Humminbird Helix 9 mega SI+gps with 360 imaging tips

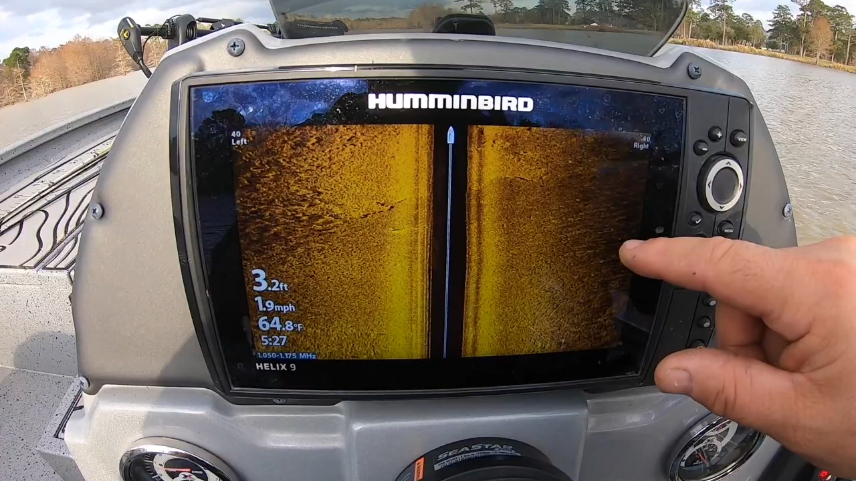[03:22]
On screen: depth 3.2 ft, water 64.8°F, speed 1.9 mph
imaging and traditional 2d sonar now the transducer is on the back and you can see the difference here they got some some grass that's all grass here and then it gets to a hard bottom you can see that I hope you can see that anyway um the transition in the in the different bottoms you can you can see it really nice it's it's it's pretty it's pretty good now one thing I will say is with this particular unit which I'm gonna graph right here over this little edge we're coming up on a little bit of a ledge and uh just really want to see
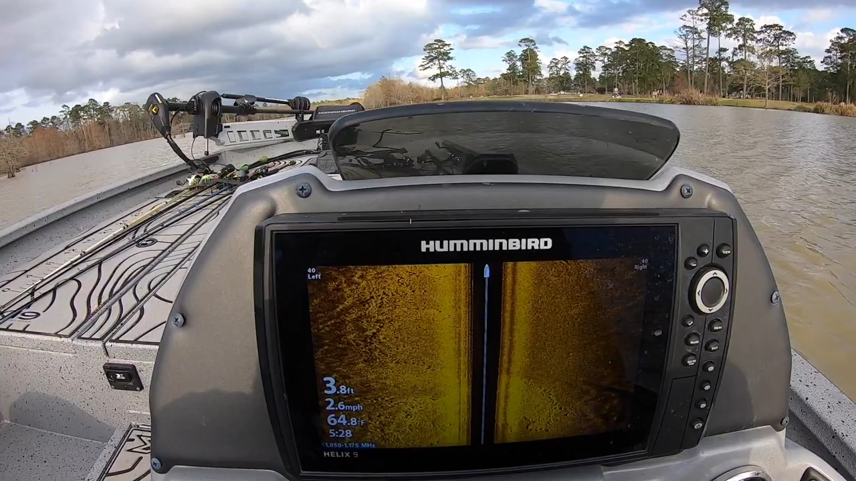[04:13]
On screen: depth 3.8 ft, water 64.8°F, speed 2.6 mph
water and the particular way that the sun is shining on each any any given day has a lot to do with the settings so you have to really um pay attention to that the settings that could show one thing one day and then on a totally different day you can't see what you were seeing uh on it on a day before or a different setting so we're gonna pass right here real quick you can see the kind of change in the water line right there it's getting a little bit deeper we have five foot we just went off the ledge and uh we're coming past by this little tree right here I'm going to show you what that looks like so you got a little piece right here sticking out
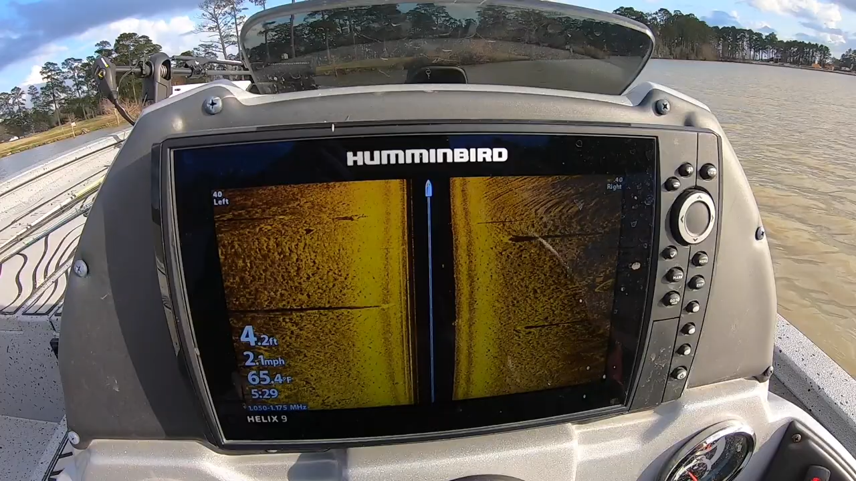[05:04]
On screen: depth 4.2 ft, water 65.4°F, speed 2.1 mph
so what happens is is whenever you get I'm going to turn around right here and grab one more time you can see all the other stumps and different things I just wanted to graph over this real quick hopefully the sun is not going to blare us burn us up but it's not that deep but I wanted to give y'all a little a recording of this so that I could show y'all what I was talking about as far as the clarity between hummingbird versus okay now I'm a little bit further away and you can see there's a piece of
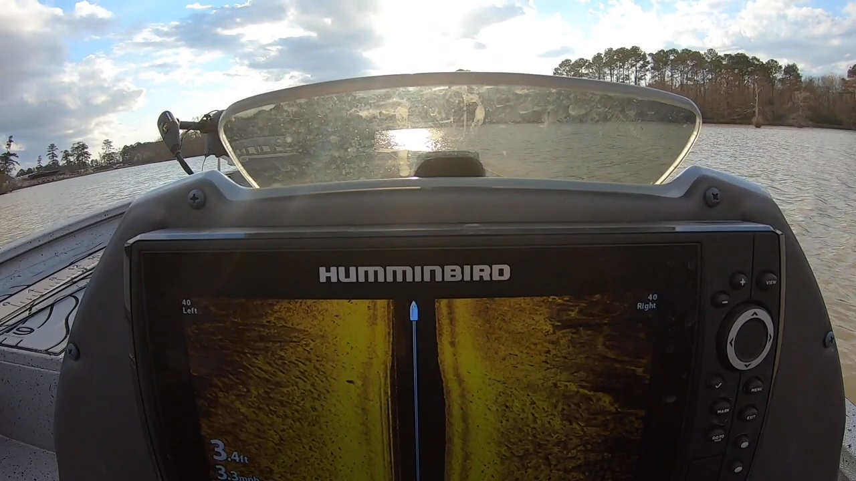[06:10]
On screen: depth 3.4 ft
I'm gonna do is I'm gonna turn we'll get over here in the shade and get away from everybody to where I can talk about what I need to talk about we'll just ease on over here um and again the clarity on these helix hummingbirds it's like night and day
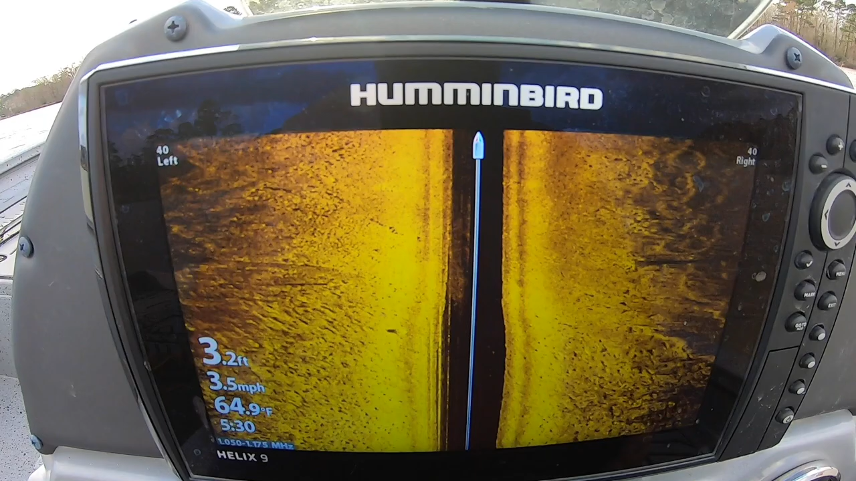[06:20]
On screen: depth 3.2 ft, water 64.9°F, speed 3.5 mph
compared to what I had with when I was running low rents um and a lot of it could be in settings I wasn't sure but a lot of it
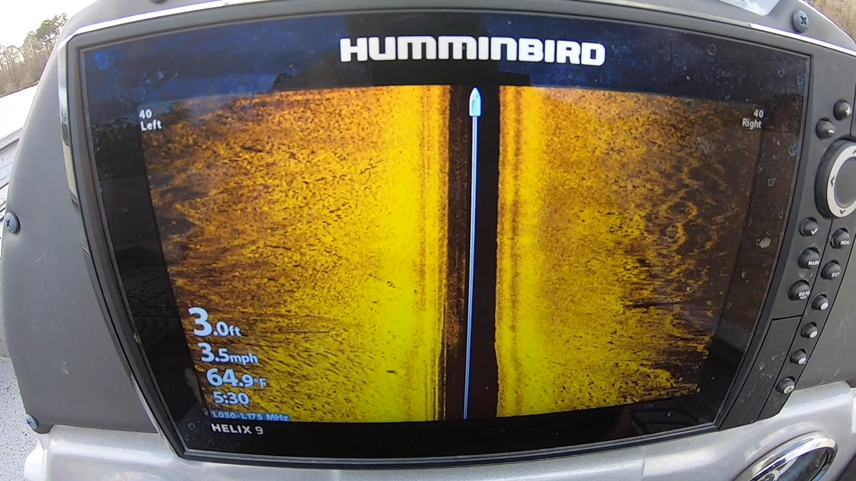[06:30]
On screen: depth 3.0 ft, water 64.9°F, speed 3.5 mph
I think was actual just the resolution on these on these actual uh helixes are better than what that than what low rents is in my opinion now don't don't mark me on that that's just my opinion so there we go pass by that little brush right here so we just passed by a little tree right in here you can see you can see how the bottom there's some grass and different things the bottom hardness changes
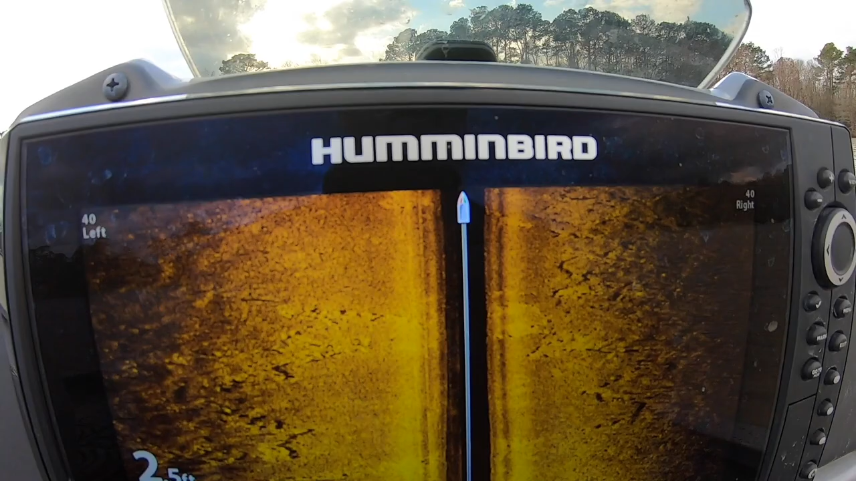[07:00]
all right so not too much to see right here we're in two foot of water um but
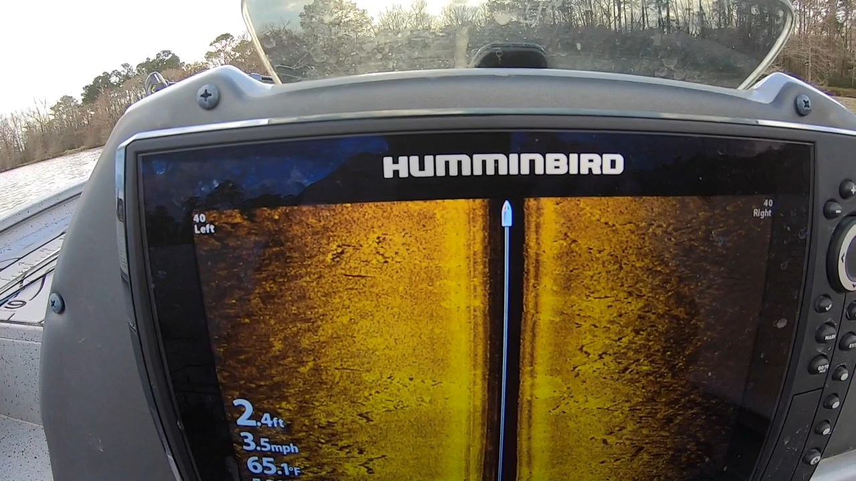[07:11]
On screen: depth 2.4 ft, speed 3.5 mph
I came over here to this lake for a reason to try to get uh to
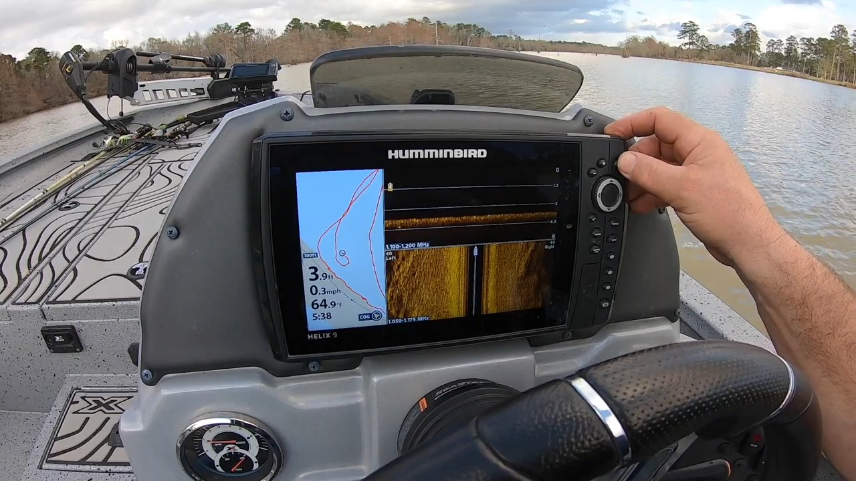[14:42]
On screen: depth 3.9 ft, water 64.9°F, speed 0.3 mph
you can see where i track around accessory test 2d sonar it
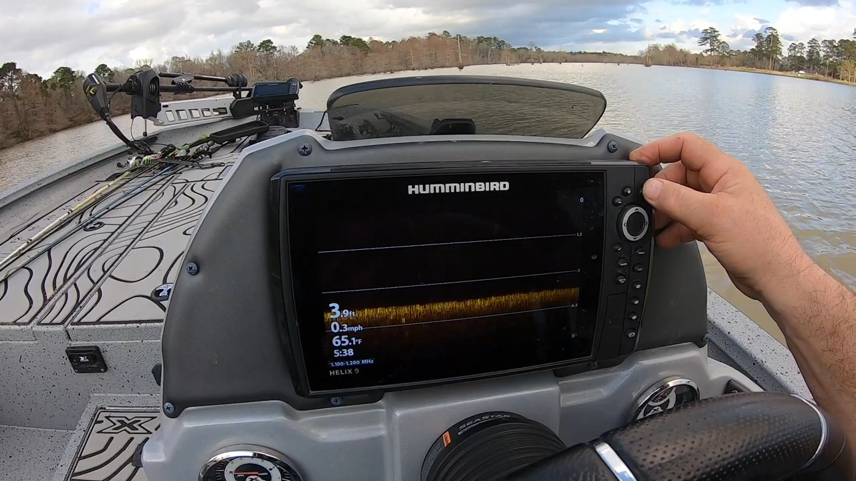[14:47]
On screen: depth 3.9 ft, water 65.1°F, speed 0.3 mph
gives you digital numbers gives you down images you can see i haven't really played with this as the settings are not
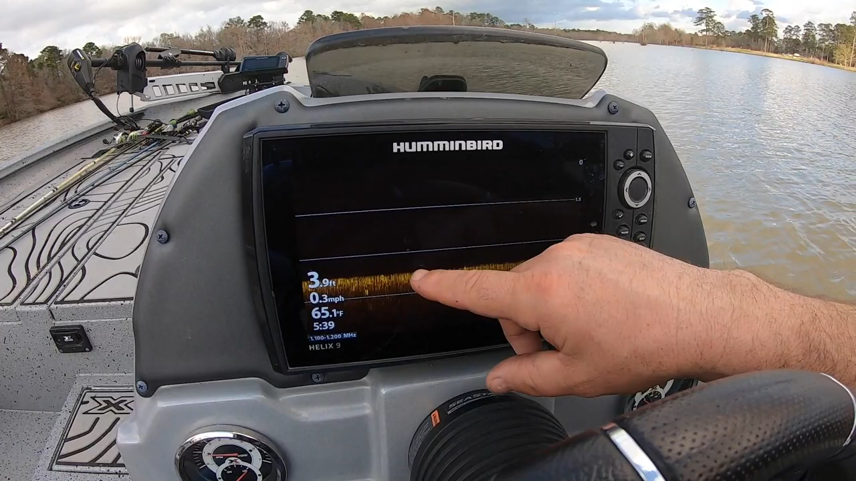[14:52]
On screen: depth 3.9 ft, water 65.1°F, speed 0.3 mph
set really good um the side imaging i use more than anything um
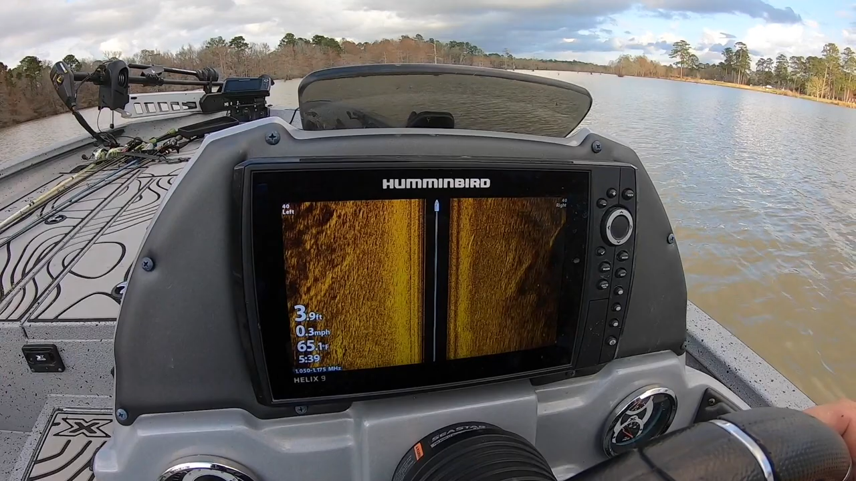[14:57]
On screen: depth 3.9 ft, speed 0.3 mph
when i'm graphing and uh you can actually okay then then you got the 360.
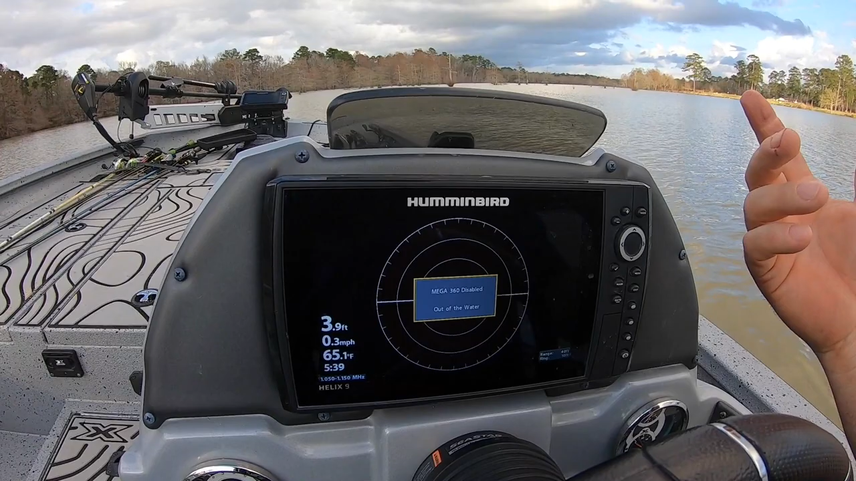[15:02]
On screen: depth 3.9 ft, water 65.1°F, speed 0.3 mph
okay so what i want to do is right here now whenever you get to turn this thing on